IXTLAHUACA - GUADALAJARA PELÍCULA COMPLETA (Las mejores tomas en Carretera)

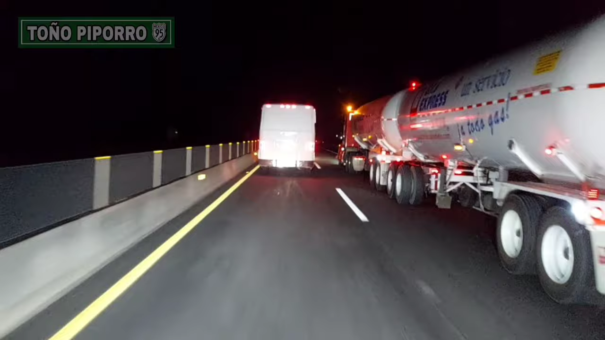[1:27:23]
sonido tan imponente de la Cummins ISM. Y qué bonito se ve el correcaminos así en carretera, con sus plafones bien encendidos en esta autopista. Y escuchen el venenoso, también le va reando bonito. Esa 6B92 suena perrísima.